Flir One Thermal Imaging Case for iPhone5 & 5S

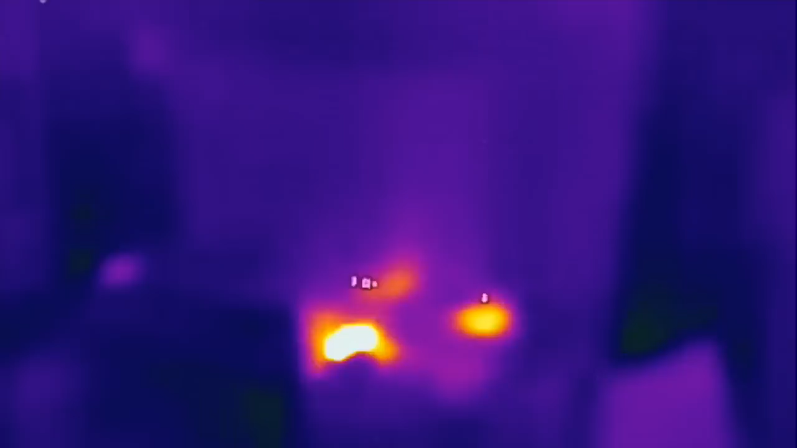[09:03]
It really helps us a lot. And again, check the show notes and stay tuned for a little thermal imaging video after this. Thanks for watching, guys. Have a good one. All right, the lights are off in the room. This is actually my TV.
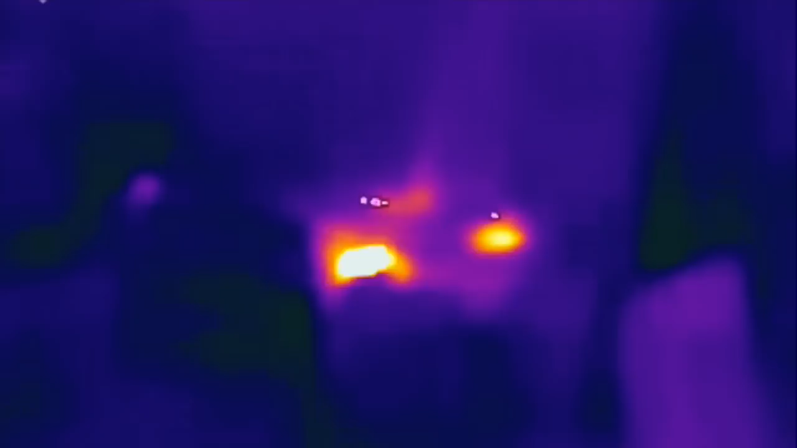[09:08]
I've got some little boxes like an Amazon TV up there, Amazon Fire, an HDMI box, switcher.
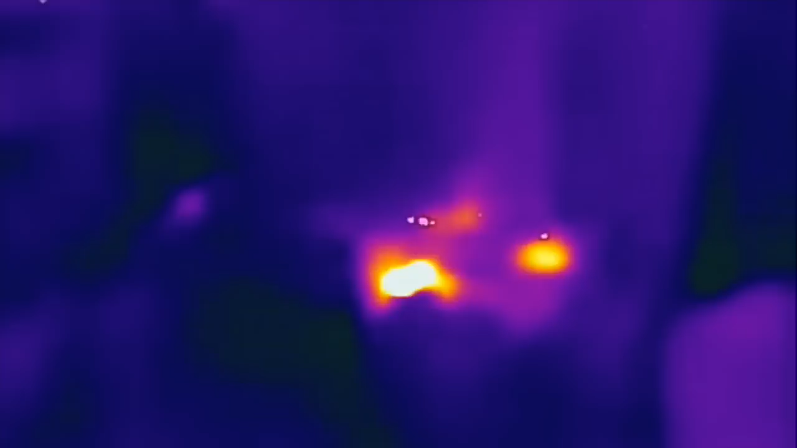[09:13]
So you can kind of see where the heat is there. If I scroll up, the lights were just on. And so in the lab here, this is like a big fluorescent light. As you can see, it's still leaving a heat mark from where the light was on.
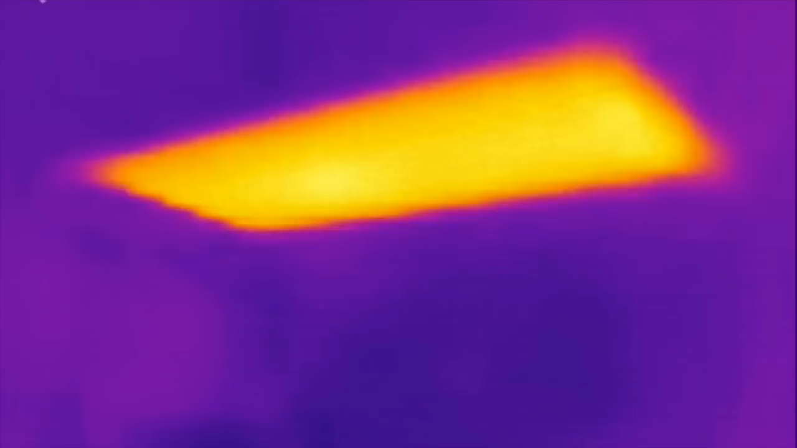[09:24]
But it is actually off. Up here on the wall is actually a security camera.
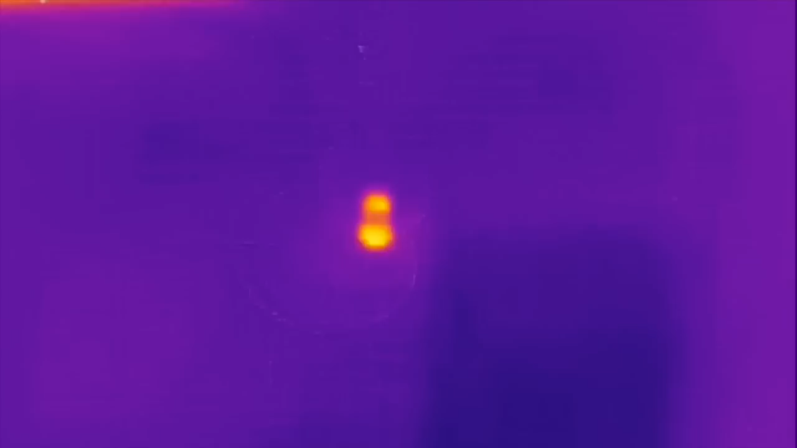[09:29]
So you can actually see the heat on the security camera, which is really cool. I don't think we can do any zooming here. It doesn't look like it. So the thermal imager is not able to zoom in the video.
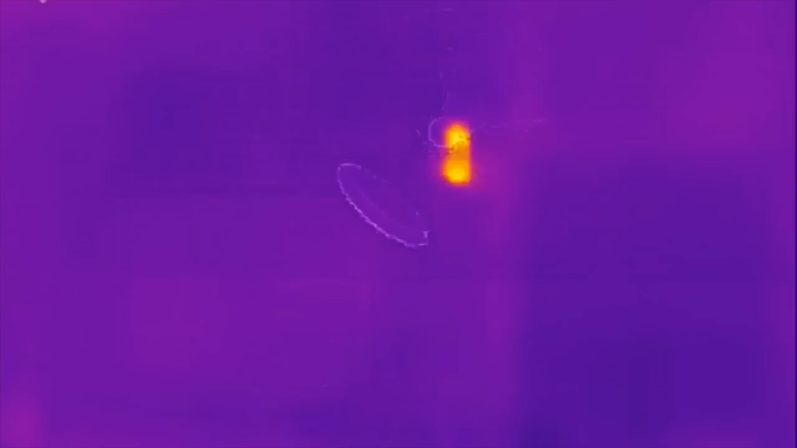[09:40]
But, you know, it can. And so here's a quick demonstration.
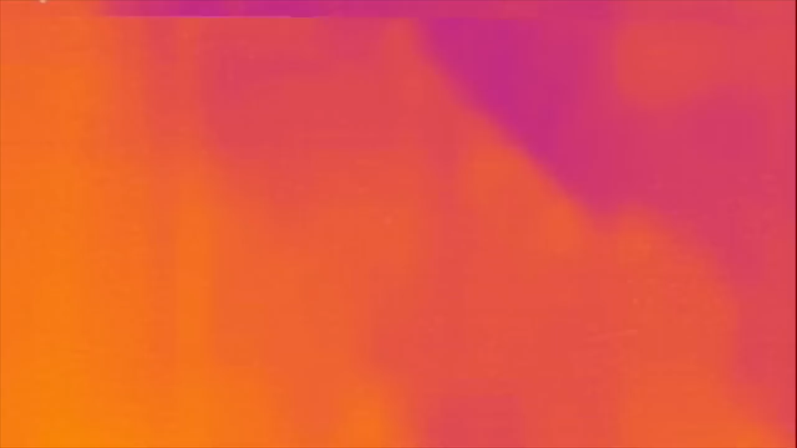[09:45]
So I'm going to put my hand here on this loveseat right here.
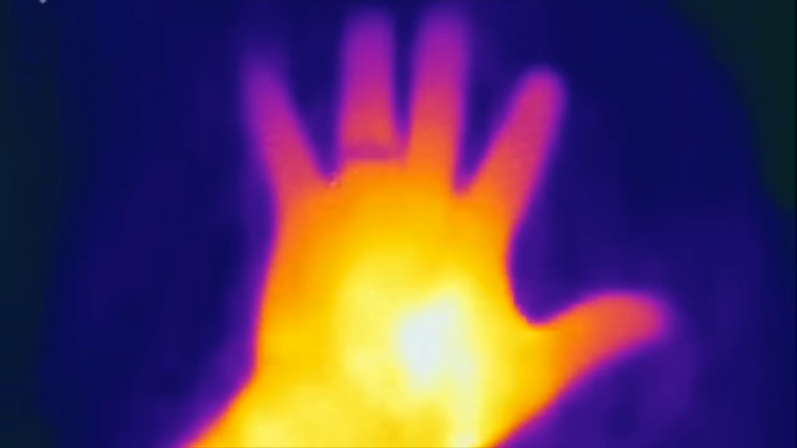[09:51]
And we're going to sit it here for just a second. And then I'm going to remove it. And let's see what kind of thermal image in my heat has left on the couch.
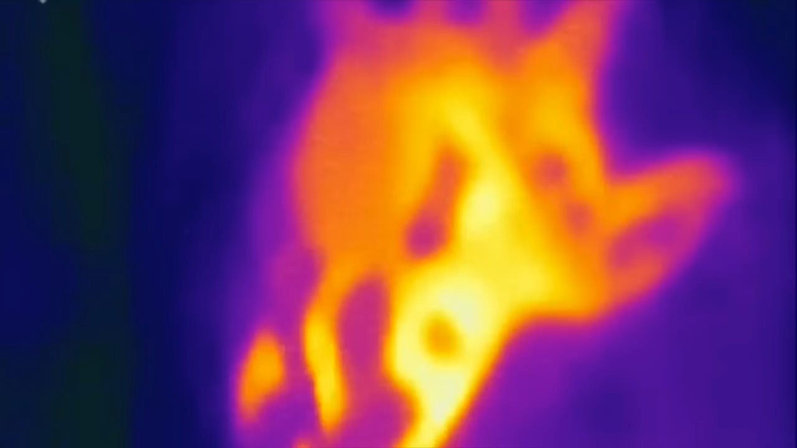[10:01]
So there we go. My handprint, a little bit of wrist, still present on the sofa.
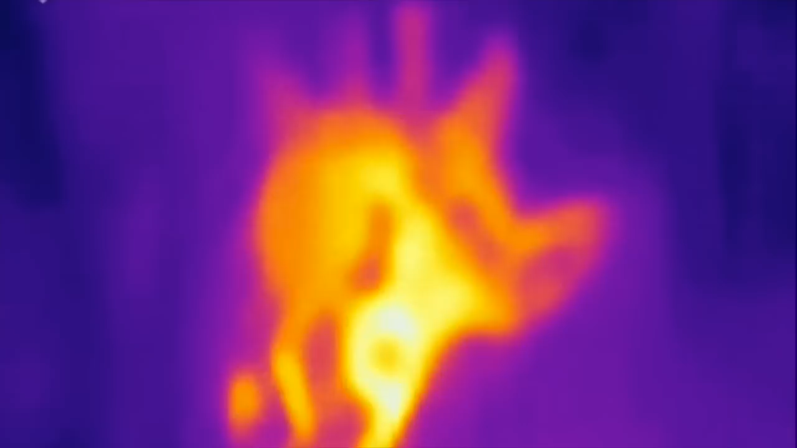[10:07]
So as you can see, it really does pick up the heat.
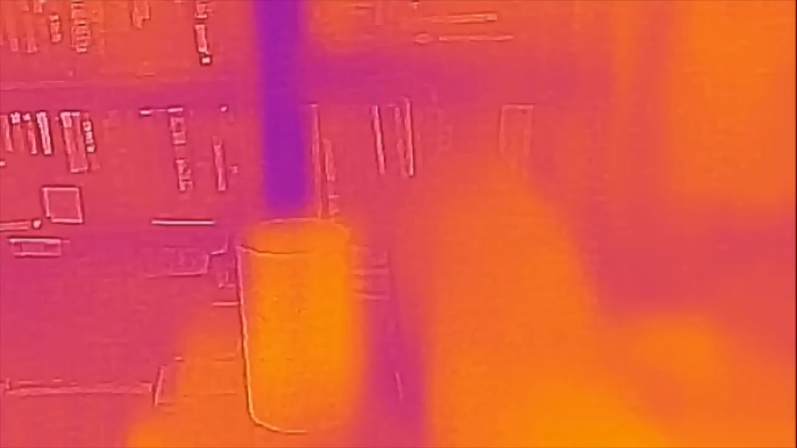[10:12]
If I scroll around the room here, and I actually do have a little bit of a light on over here.
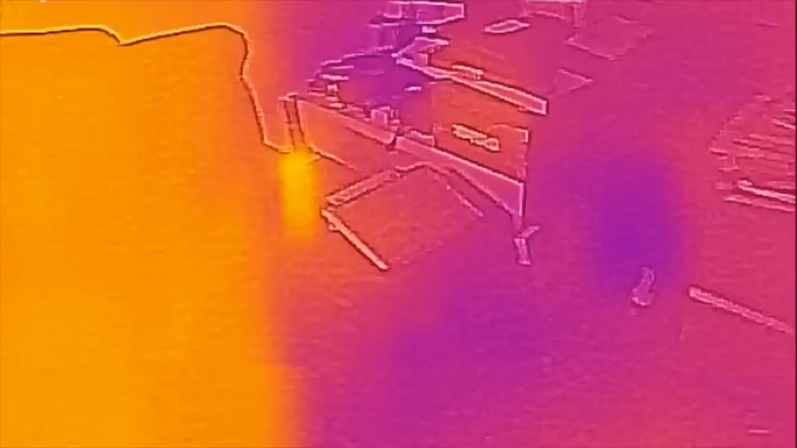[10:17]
So here's the PC. I can come over here and look at the PC.
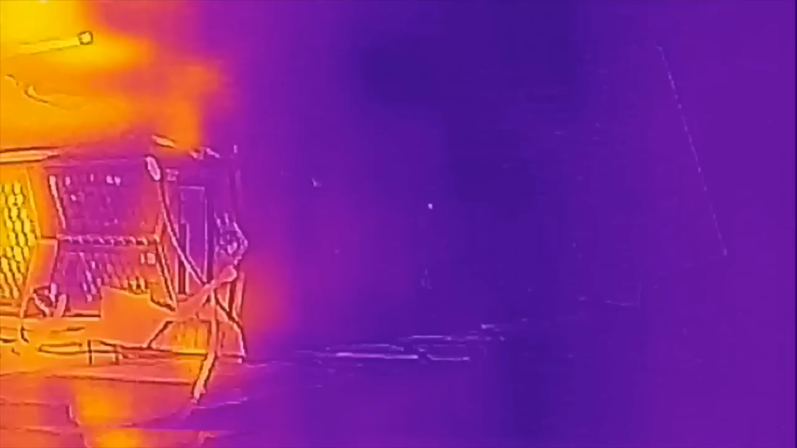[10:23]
And a Drobo. Both of them are on.
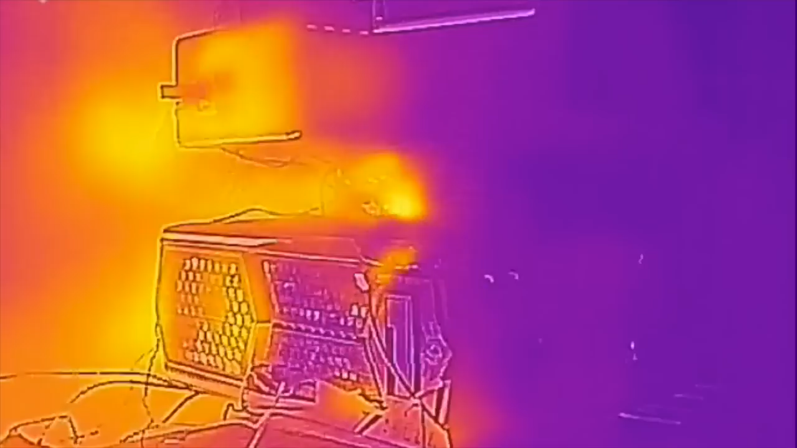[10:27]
Both of them are projecting some warmth. You can see probably where the biggest warmth is back there.
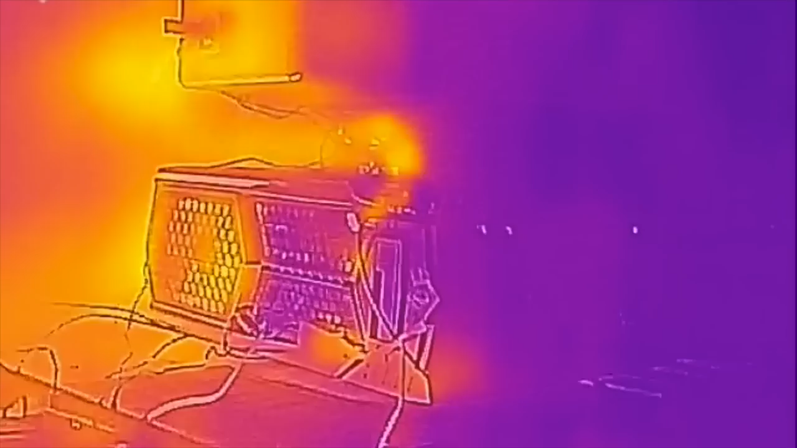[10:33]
And then let's look at the desk.
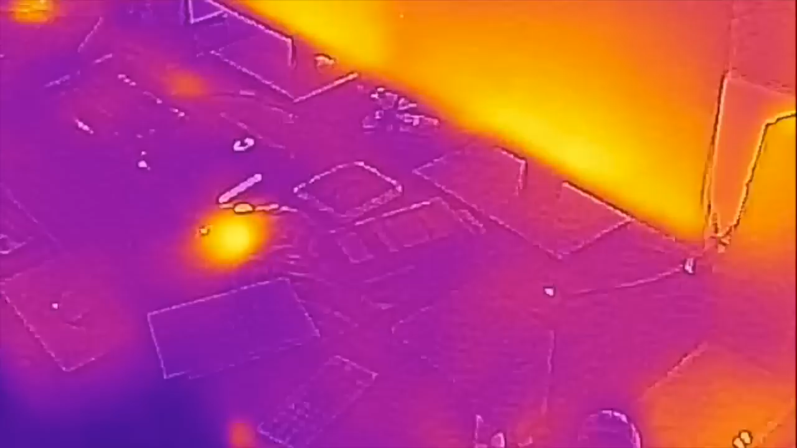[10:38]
Now, you can see where the heat signatures are on the lab desk.
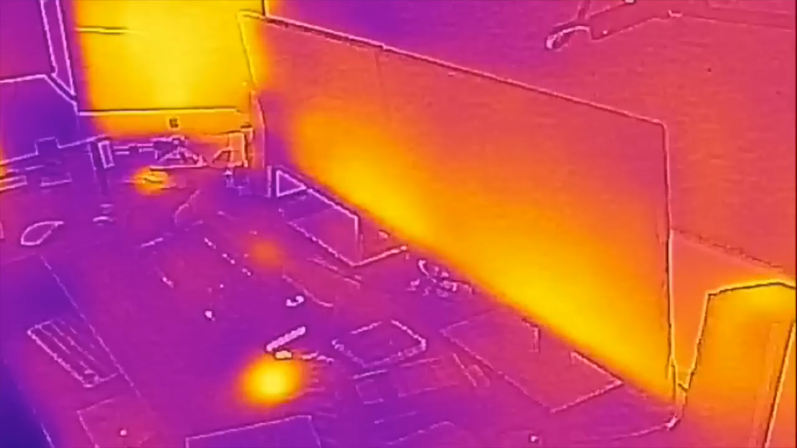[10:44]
The screens were just on here not too long ago, so they actually still have a little heat in them.
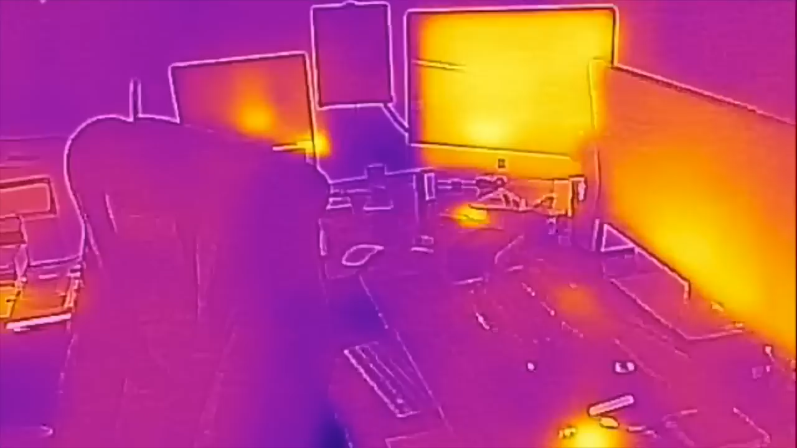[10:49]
That's an iMac in the corner, an iPad that has not been on, a laptop.
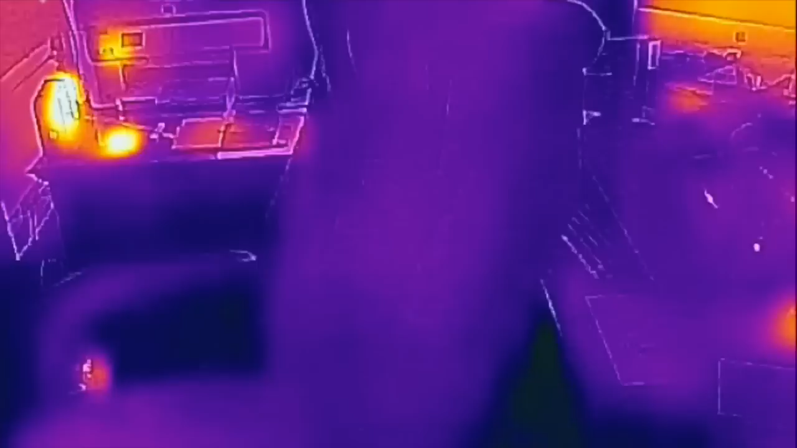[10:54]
And I was sitting in this chair not too long ago, but it doesn't look like it's got any neat left in it. It's been a little while.
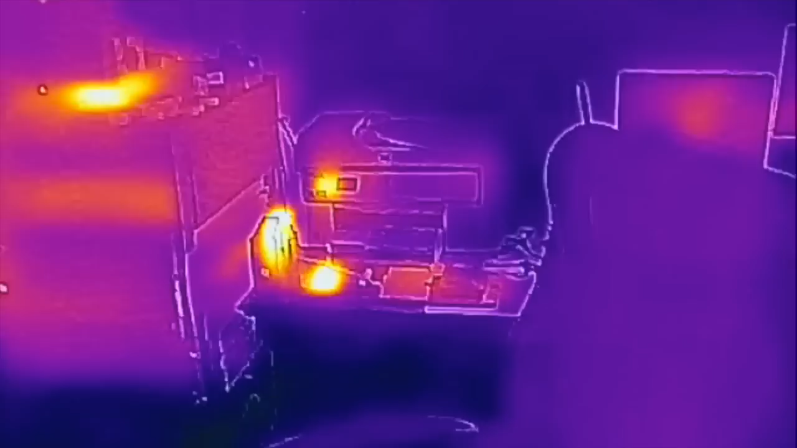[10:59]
And as you kind of go around the room, you can actually see where the heat is at.
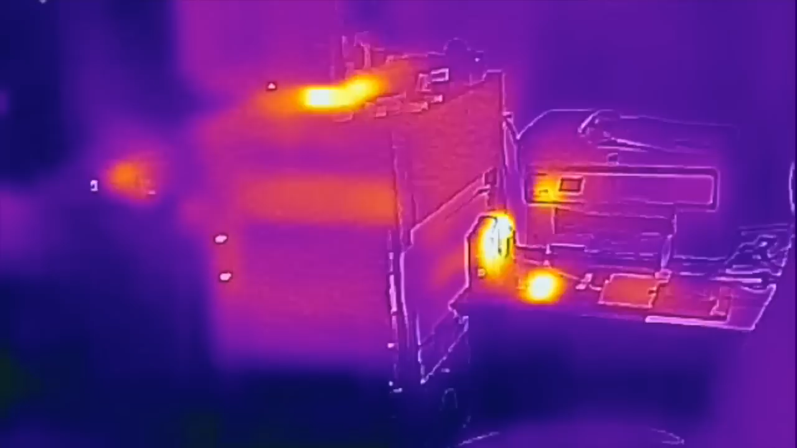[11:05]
Now, it looks like there's a lot of heat from under this monitor here. That's actually a switch that is blowing hot air right there.
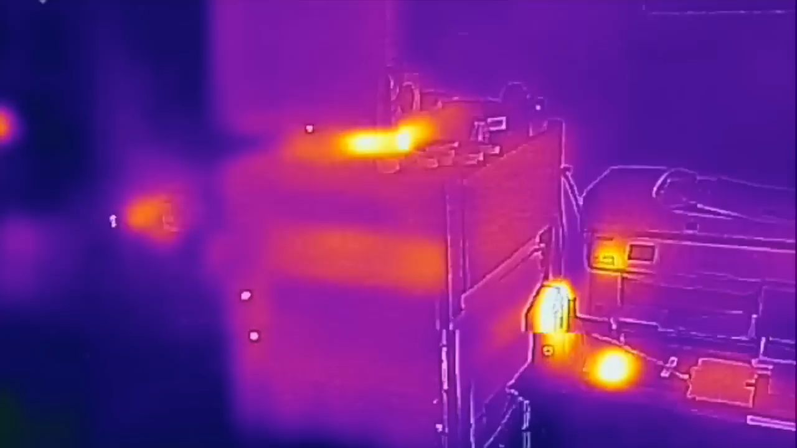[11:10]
The fans are right under the monitor. If we come over here and take a closer look at the heat, you can actually see that switch is pretty hot.
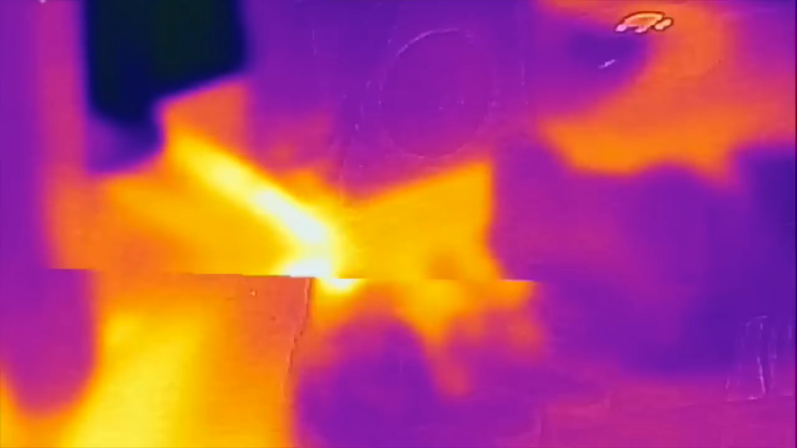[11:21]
If I put my hand down here and feel the air, it is warm air coming out of there. So, very, very cool. So, anyway guys, this is a quick demonstration of the imager and how it's going to look when you're using it.
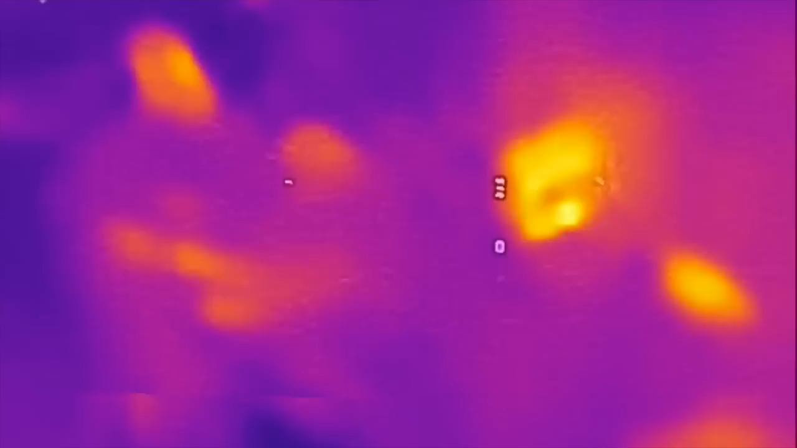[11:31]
You can really just bounce around the room and just see where all of it is. Now, I wanted to show you one other thing. The air conditioner is actually running. I'm going to go up here to the air. Boom! You can see the cool air is right there coming out of the cool vent because it's really, really dark. The darker, like the blues, the blacks, in this mode is the coldest spot.
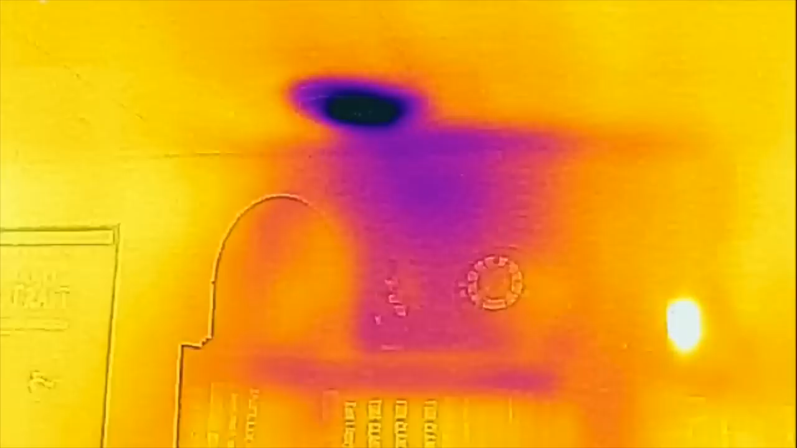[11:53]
Now, if I turn on the hottest spot, we're going to switch views here. The hottest spot's in the room.
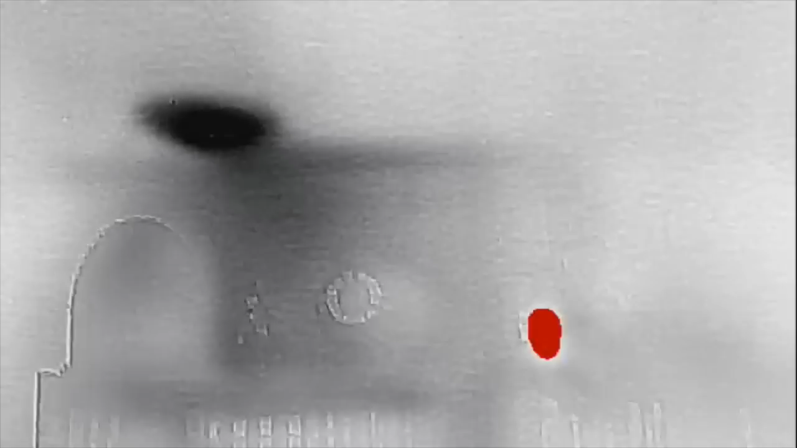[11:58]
Now, this here, you're seeing a really hot spot. That is actually a camera that is
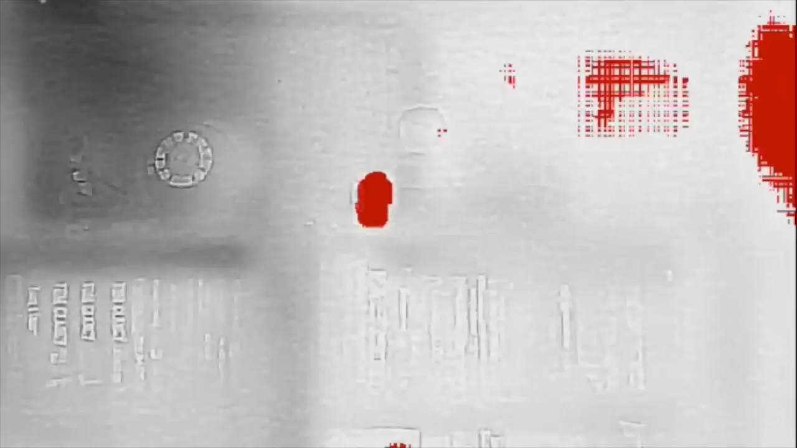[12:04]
a tiny little camera in the bookshelf that actually watches over the room. And if I scroll around up here,